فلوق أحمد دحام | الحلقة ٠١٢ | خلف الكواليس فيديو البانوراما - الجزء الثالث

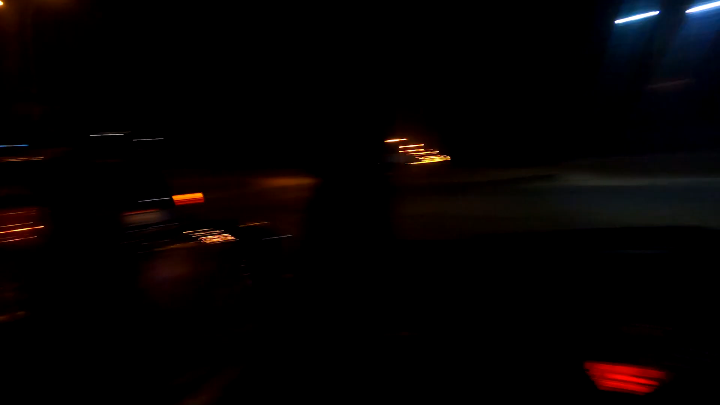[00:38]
هاي البيك اب تبع تويو وصل في اماكن طيار الكوشوك.